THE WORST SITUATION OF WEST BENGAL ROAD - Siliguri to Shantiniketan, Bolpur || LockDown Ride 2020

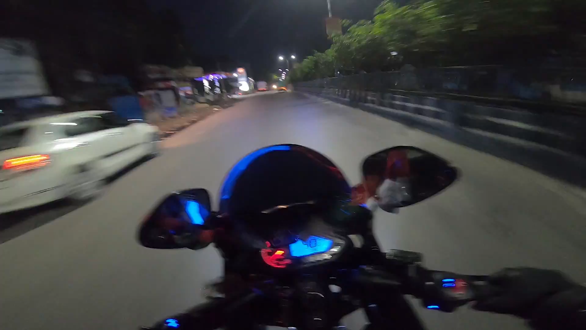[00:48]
अभी हमें पेट्रोल फिलअप करना है, पेट्रोल वाले हैं कि नहीं।
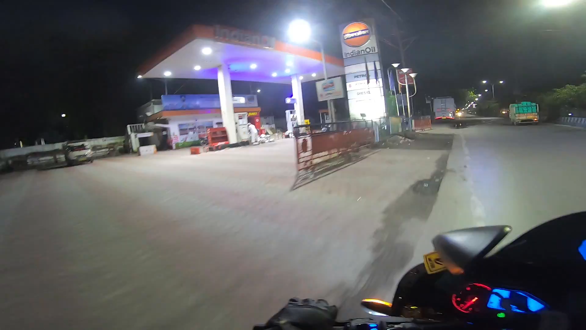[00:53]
सीम्स लाइक देयर इज नो पेट्रोल, यू नो, गाय ओवर हियर। अभी हमें मेन रोड में ही मिलेगा पेट्रोल पंप। सो बेसिकली आई एम गोइंग टूवर्ड्स बोलपुर, विच इज़ प्लेस इन शांति निकेतन, वेस्ट बंगाल, फ्यू किलोमीटर्स यू नो बिफोर बर्धवान। सो आई एम गोइंग फॉर अ वर्क पर्पस एंड आई एम ट्रैवलिंग। टुडे इज 22nd of August 2020।